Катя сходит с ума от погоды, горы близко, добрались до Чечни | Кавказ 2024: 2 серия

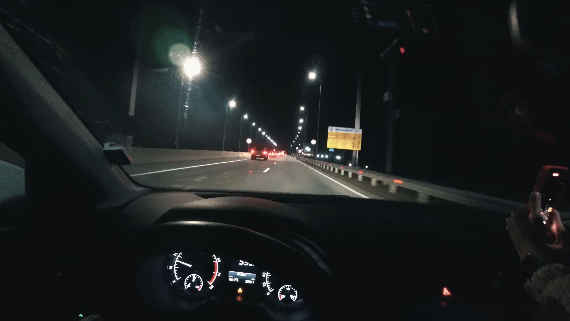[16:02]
И вот она КПП-шка между Ингушетией и Чечнёй. Днём, конечно, прикольнее вам показать. Там здоровый флаг висит.